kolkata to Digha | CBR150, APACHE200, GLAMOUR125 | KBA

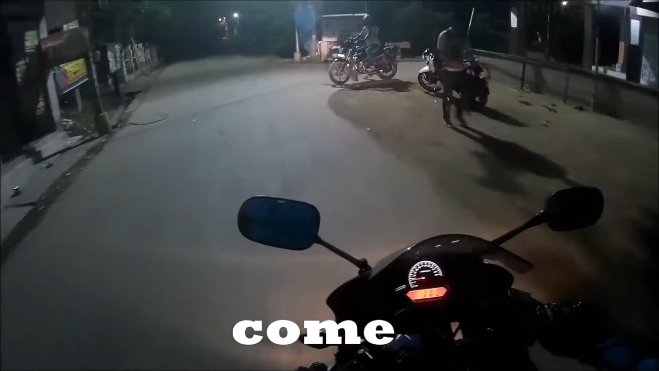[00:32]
at Mundit Tola I can see that they have already came so Govindada is gonna ride his glamour 125 cc
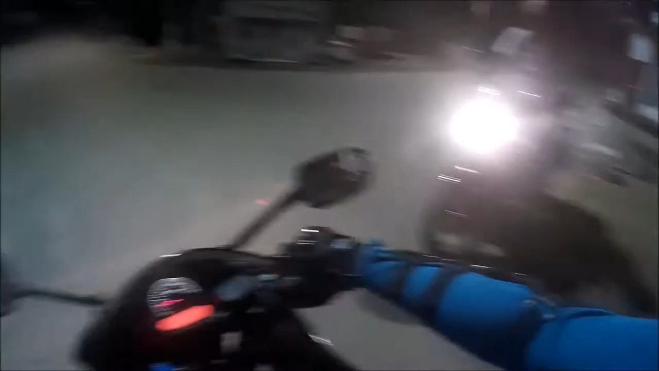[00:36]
and Koushik is going to ride his apache 200 so guys let's go today I
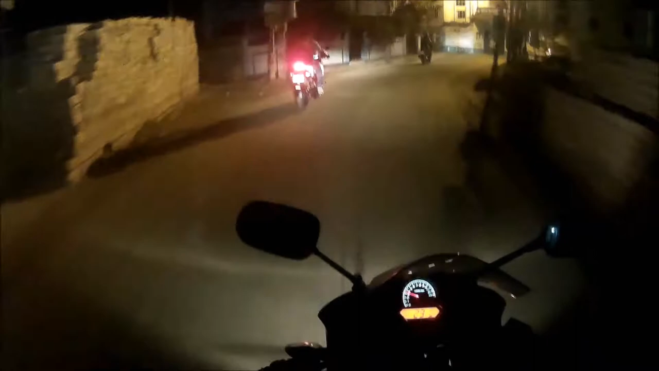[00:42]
am going to the Kamrabad site because I haven't refilled my bike so I have to refill my bike if you are from Sonarpur or any
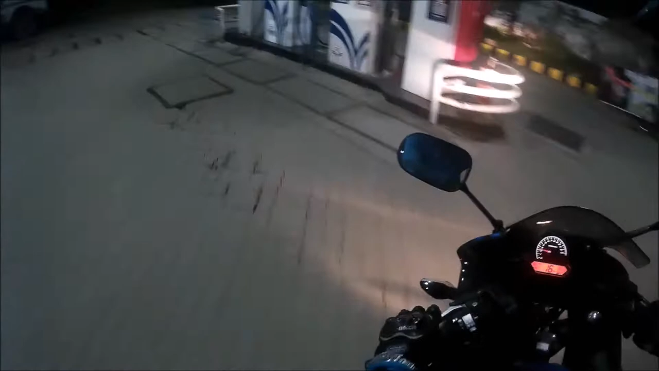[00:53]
places back to Sonarpur then you can refill your bike from here